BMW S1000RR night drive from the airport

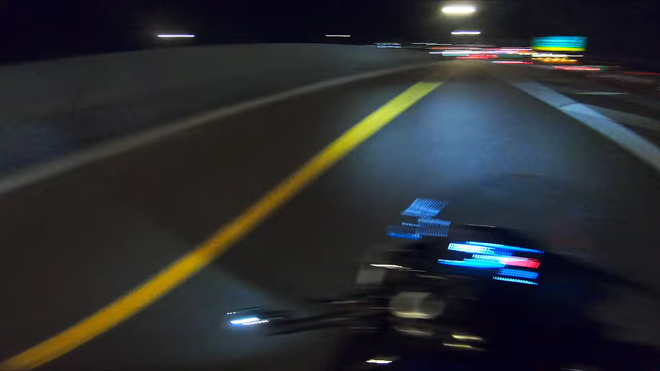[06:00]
Wait for the tunnel and just rip it. I love this tunnel. He's just falling behind though, honestly. Oh my god!
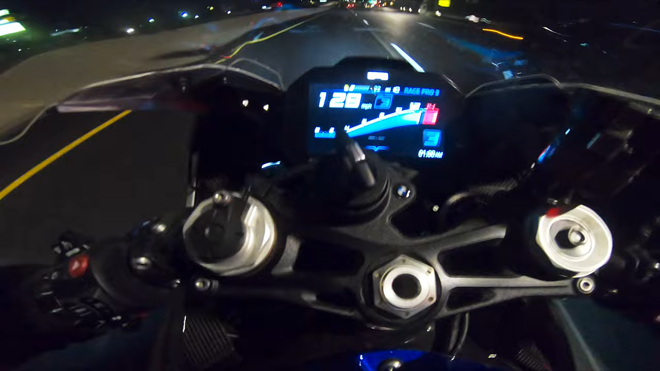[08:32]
I slowed it down because I knew this part of the road was coming up. Oh, get me off of that.